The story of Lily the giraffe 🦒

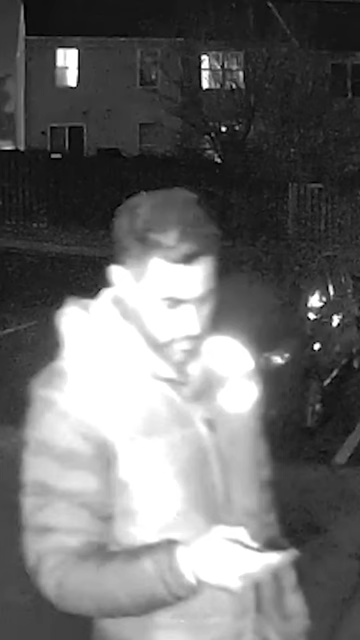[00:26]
The delivery driver got into his vehicle, a private vehicle, not an Amazon.
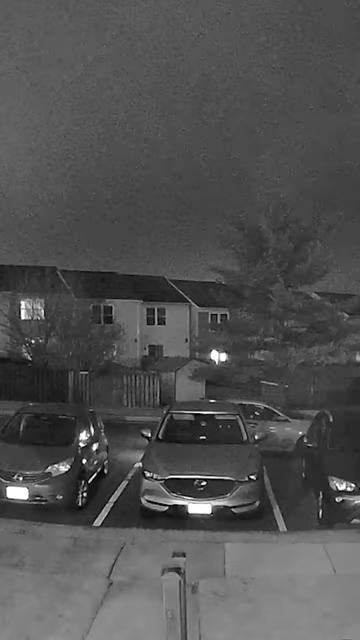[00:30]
He backed up the car, pulled along this curb and stole her. You can see in the video him dragging her,
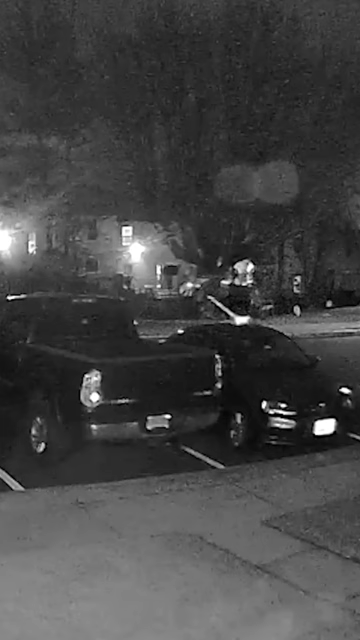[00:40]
dragging the lights down to put into his car. And off they went. I don't know if I'm going to get Lily back or not.